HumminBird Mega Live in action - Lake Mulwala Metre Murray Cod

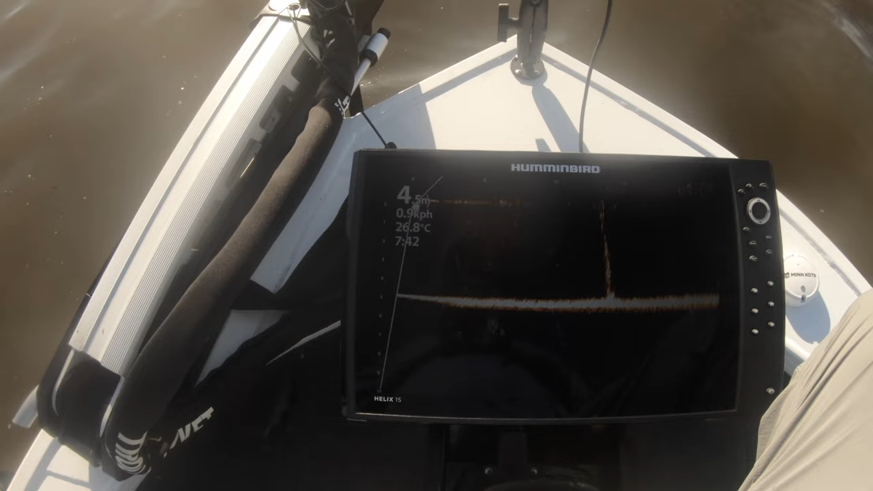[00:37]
On screen: water 26.8°C
is what a cod does when you spook him he goes and sits on the bottom lets out all these bubbles and
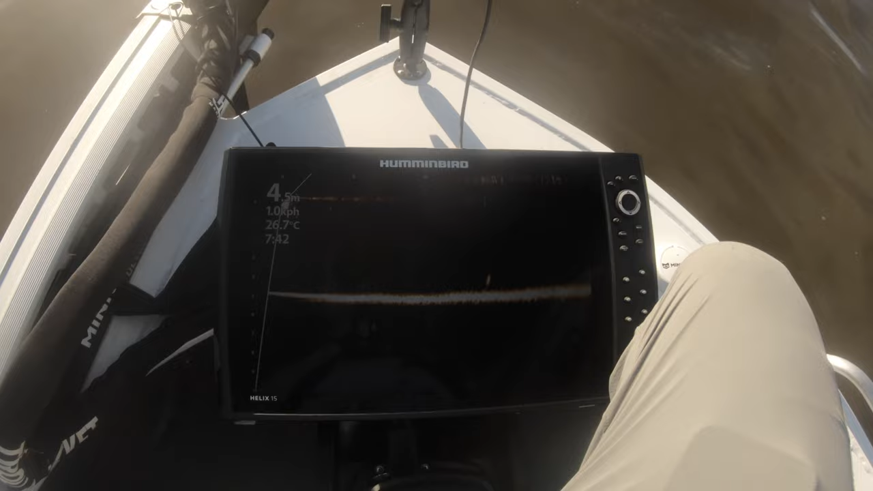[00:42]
then when he's done he just cruises away it's a big fish you see that's what a cod looks like so she's on the bottom it's just come off now lost her out of the beam when you spook them there she is there coming up